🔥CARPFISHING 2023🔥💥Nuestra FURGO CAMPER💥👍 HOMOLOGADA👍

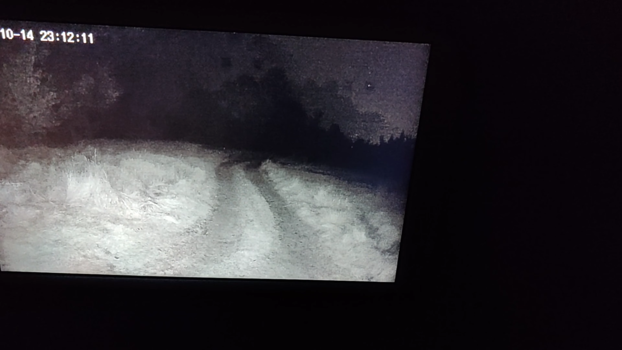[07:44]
Se puede grabar, puedes hacer capturas de pantalla, puedes dar a un micrófono que tiene y puedes hablar con el que esté fuera. Ahí está el micrófono.
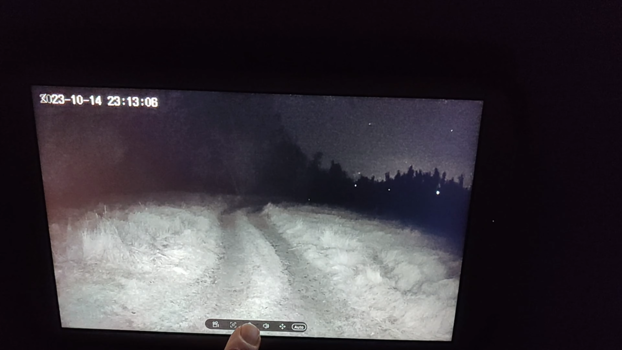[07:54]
Si alguien fuera, puedes hablar con él.
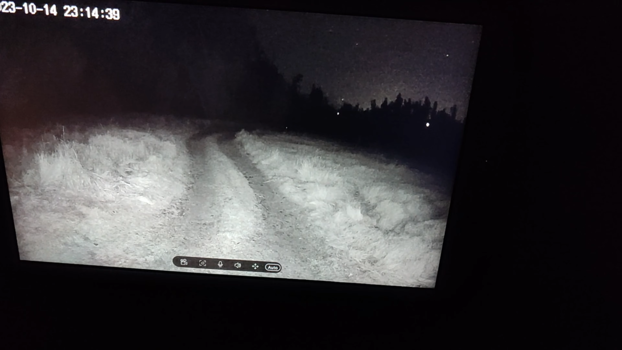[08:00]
A dormir, se ven hasta las estrellas, los mosquitos, todo lo que pase por ahí. Este es uno de los complementos.